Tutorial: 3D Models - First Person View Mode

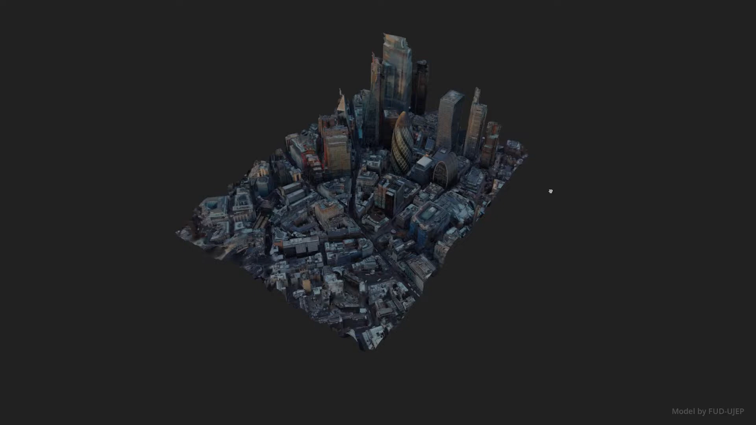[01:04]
To get started with these kinds of tours, the first thing we'll need is a 3D model.
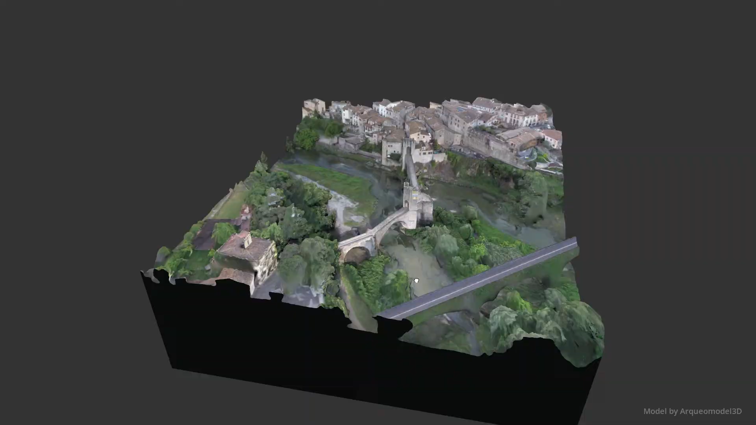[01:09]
Currently we have a few key ways to create these, using LiDAR scanners, photogrammetry, which is quite popular,
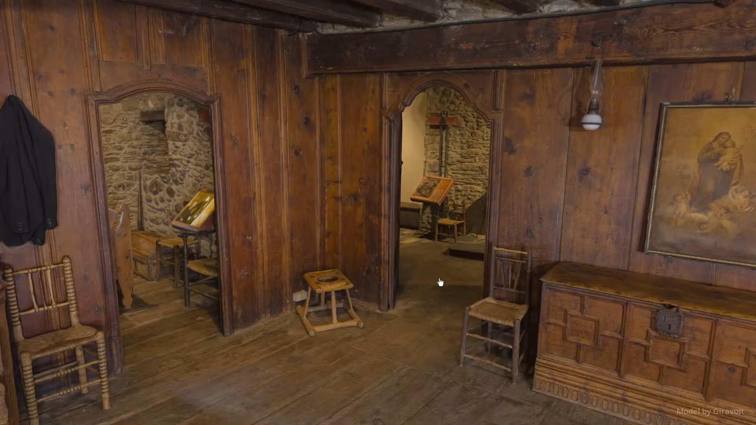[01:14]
or even the most recent Nerf system that we'll be discussing in another video.
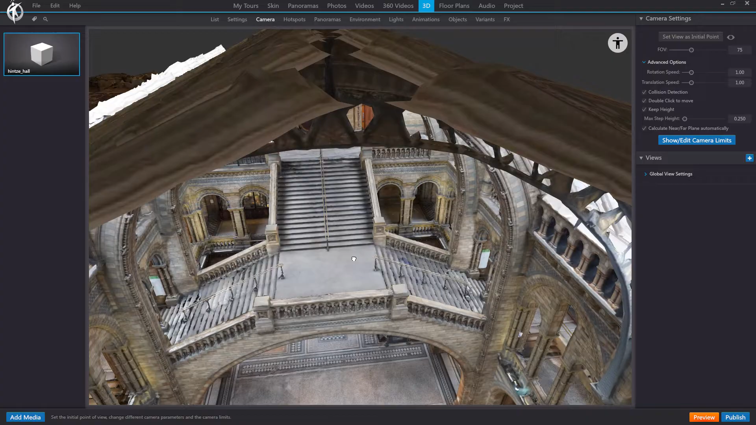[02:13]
But where we are going to find differences is going to be here in the camera tab. As you can see, our model is already in first-person format. With the A, W, S, D keys, we could already move through it. The thing is, though, we're kind of floating above everything.
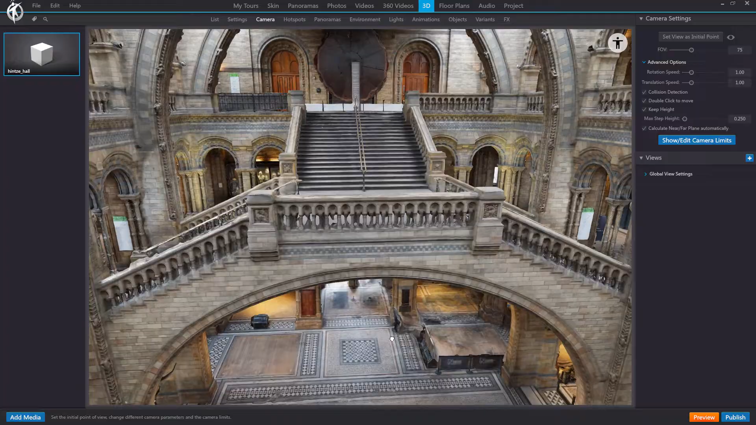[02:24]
So let's start by getting the view down to a natural height, like you're really there. The Q and E keys let you go up and down.
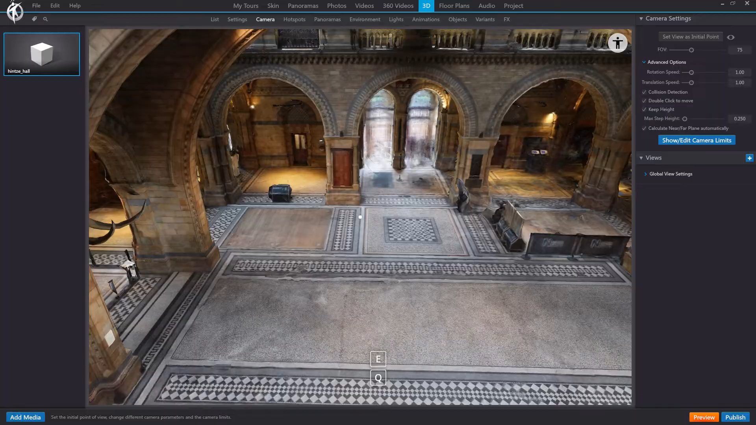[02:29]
Hold Shift at the same time for more precise control, or if you prefer, this button switches between flyover or first-person format.
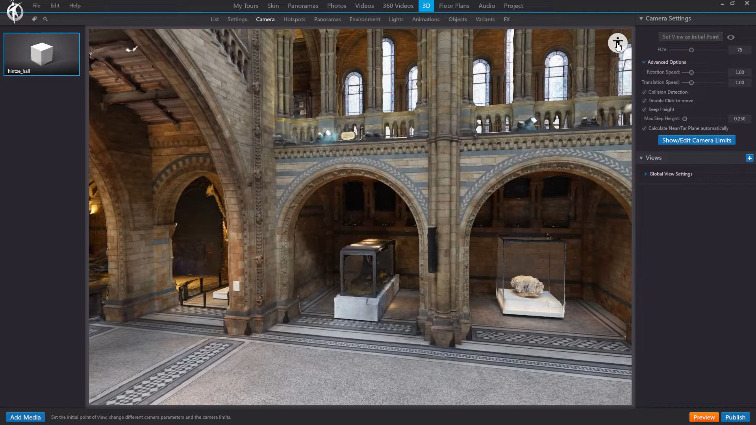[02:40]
With flyover, you might find it easier to sweep around the scene and get to where you need to be. You can switch between them as you like.
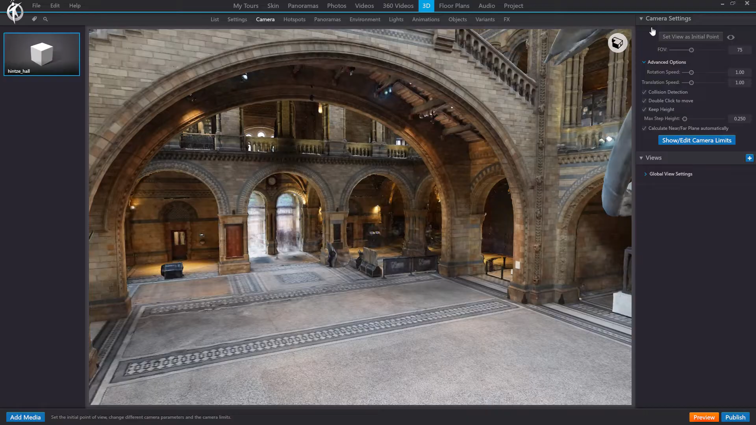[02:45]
We suggest looking for a reference point, like a door or a window,
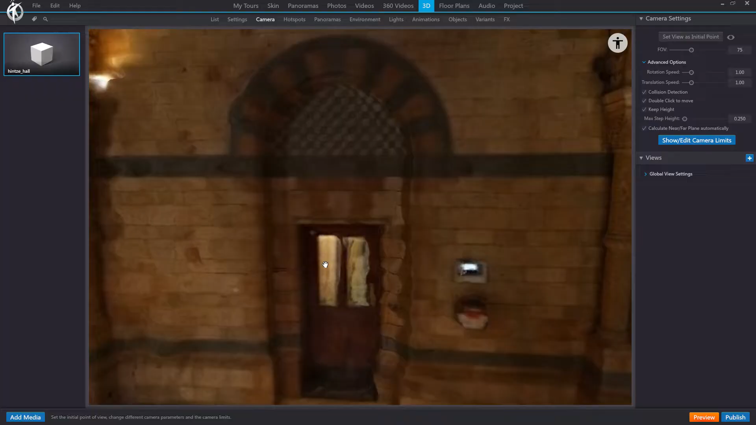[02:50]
to help you judge the right height that a person would have in this model. For example, something like this.
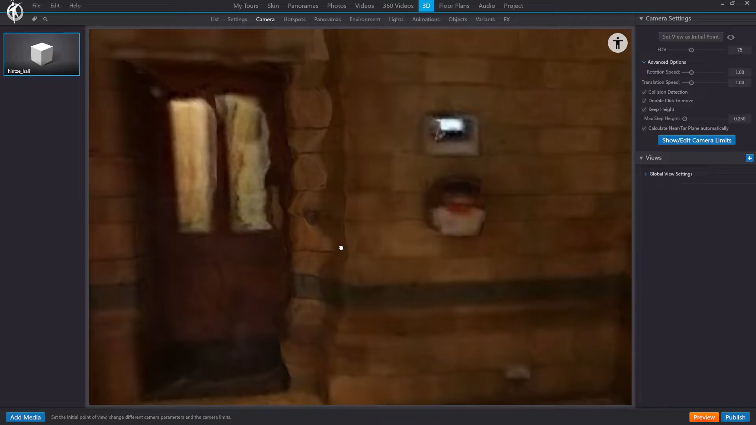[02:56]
Next, find a good starting point for your tour.
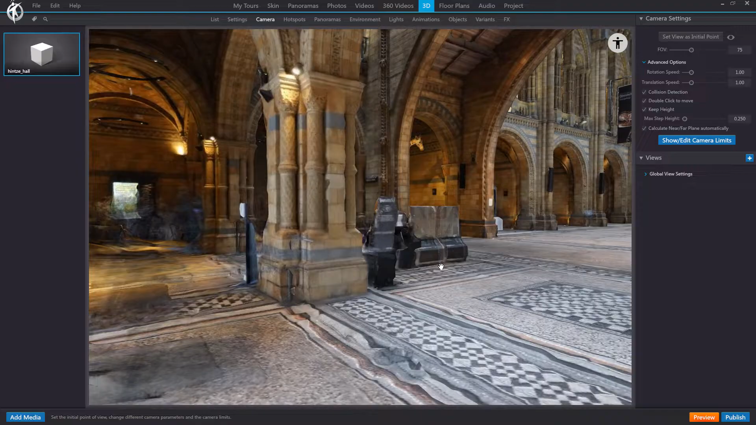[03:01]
Here, for instance. Once you've found the right spot, click on the setting, Set view as initial point. Here you can change the FOV if you want to widen or narrow the field of view.